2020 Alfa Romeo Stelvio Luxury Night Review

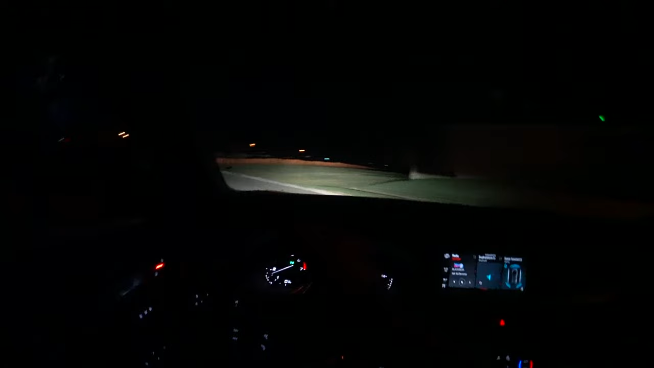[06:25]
So I'm going to show you what these adaptive lights look like, give you an idea of what it's like to drive this at night, how well they do, low beams, high beams, and even the automatic high beams. And see just how well everything does. Because I know a lot of you driving at night is a big part of owning your car. So first of all, we're going to be on a pretty well illuminated road. I'll tell you a little bit about driving impressions. But if you really want to see more about that, check out the full review.
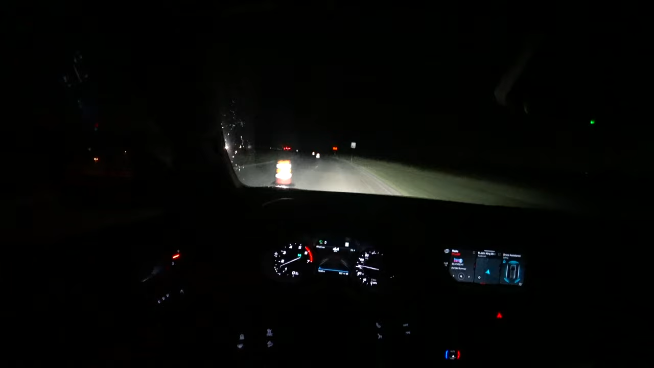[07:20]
Still handles very well, has a really nice feel to it. Definitely a sporty nature to this Stelvio. So right here, one thing I've got to say about these by Xenons is that I was expecting them actually to be a crisp, bright white, but they're actually maybe not quite as crispy white as some of the LEDs that we've been in recently, which may be honestly, it's a good thing for oncoming traffic too. They're still doing a really nice job.
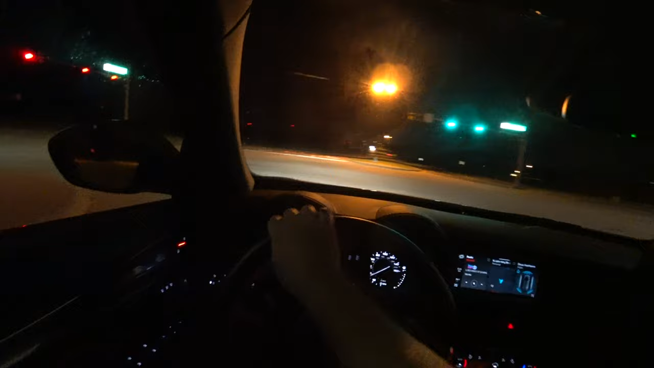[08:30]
All right. Now, as we go ahead and get over onto a darker road, you'll be able to see how the adaptive lights do, how well they reach the distance. And as I crest this hill, I can see very well up there. Low beam cutoff right now. High beams. High beams are fantastic. They illuminate everything so well. And let's see how well these corner. You should watch them move as I turn the wheel.